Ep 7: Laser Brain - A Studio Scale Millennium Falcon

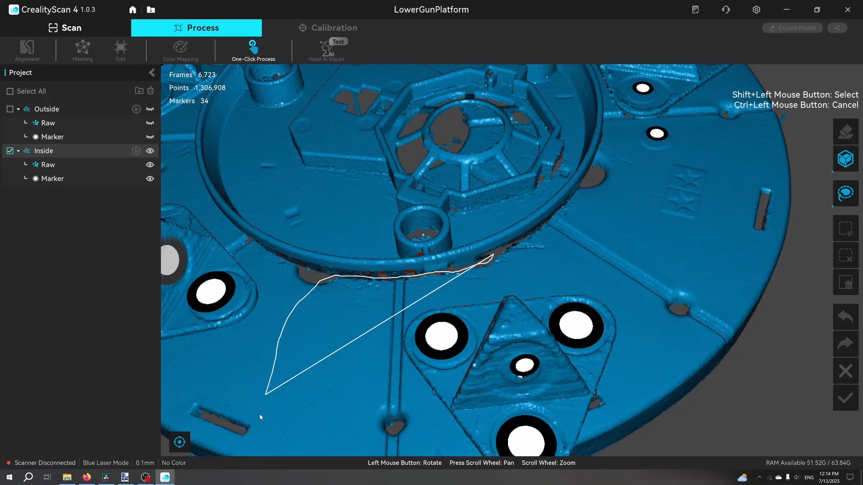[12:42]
This makes it very easy to delete whatever platform the part was sitting on. Creality scan, however, doesn't have this feature.
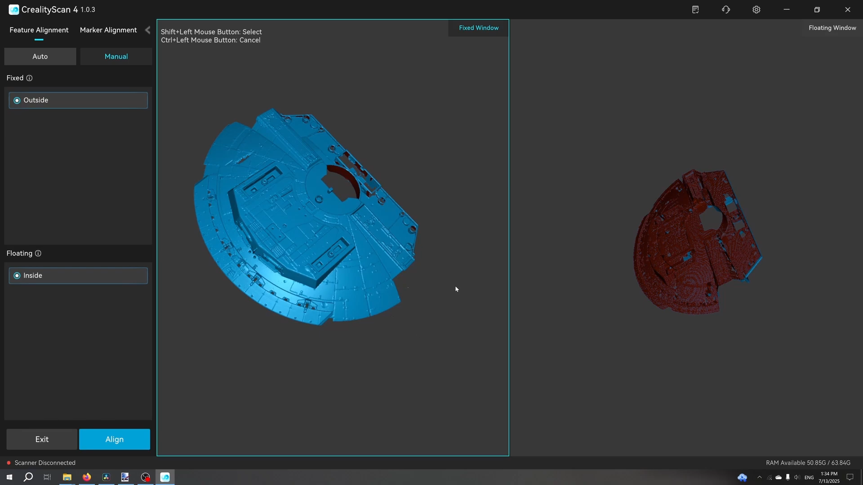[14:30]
Beyond the fidelity of detail, another advantage of laser scanning over photogrammetry is that you can make multiple scans, such as this top and bottom, then merge all the scans together into a single part.
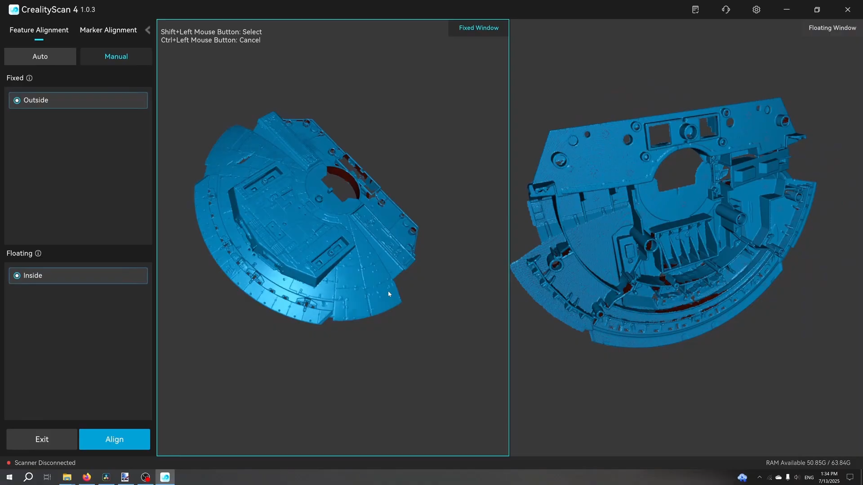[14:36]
As an example is this larger part for the Bandai kit.